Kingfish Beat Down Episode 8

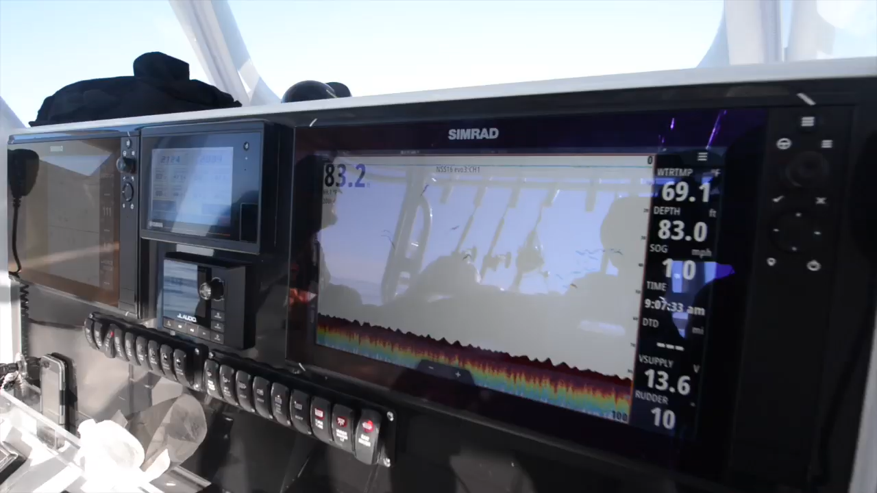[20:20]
On screen: speed 1.0 mph
That's what we're looking at here.
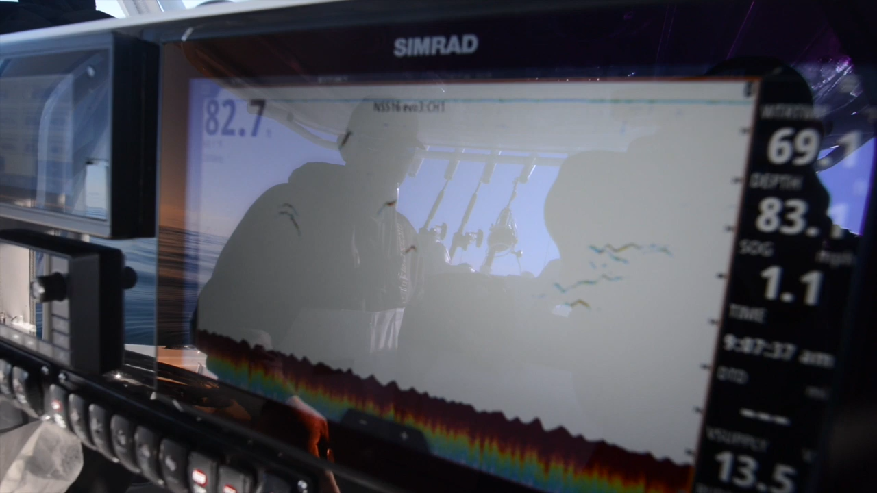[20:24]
So the fish are hanging around 30 feet, probably right on top of that thermocline.